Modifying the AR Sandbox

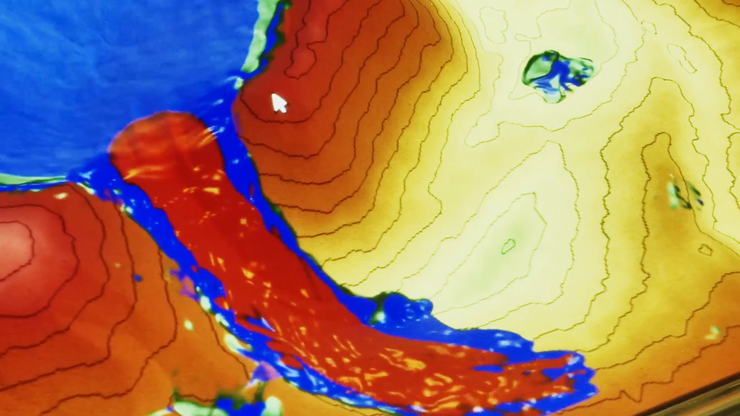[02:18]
Thanks to these improvements we can simulate in the sandbox phenomena that we observe in nature, such as run-up deposits during mega flooding.